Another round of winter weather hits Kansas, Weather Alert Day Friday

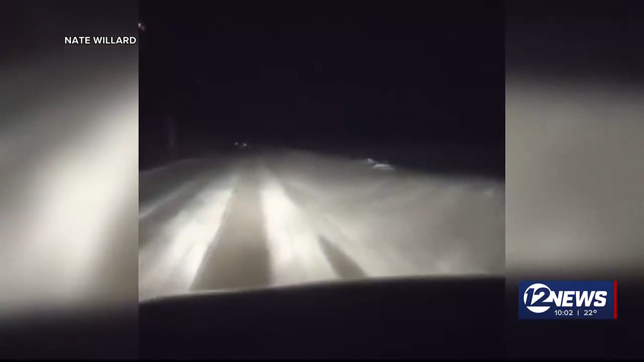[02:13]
We want you to check out this video captured by one of our storm chasers tonight around 730. This is on Headville Road. Just west of Salina and you can see some of those blowing snow conditions there.